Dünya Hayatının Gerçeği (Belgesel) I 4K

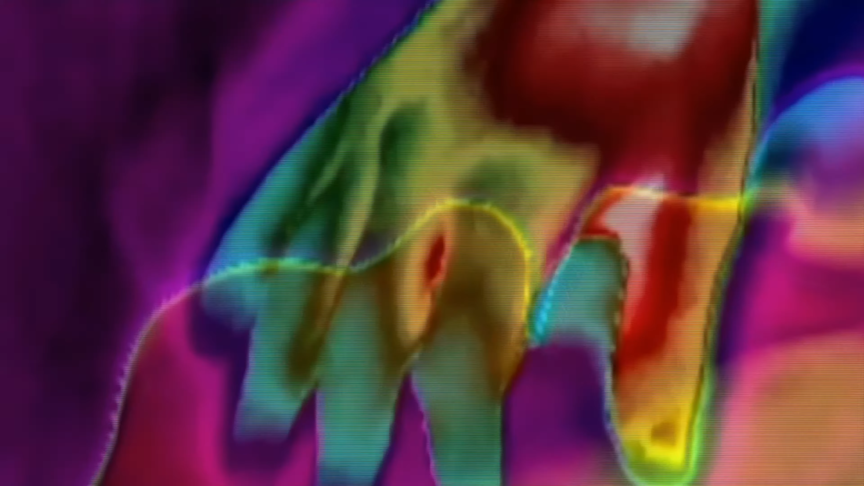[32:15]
Ekranda ölüm sonrasında bir bedenin soğumasını gösteren termal kamerayla çekilmiş görüntüleri izliyorsunuz.
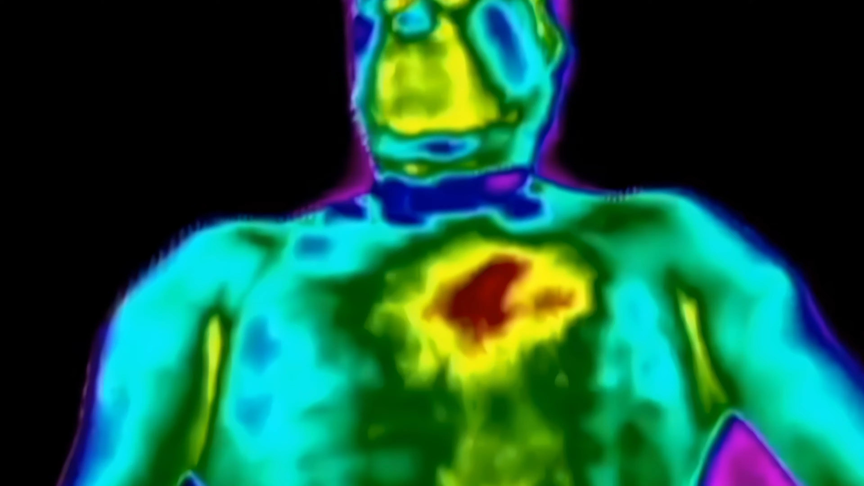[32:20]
Vücut ısısı hızla düşer ve ölüm bütün bedeni kaplar.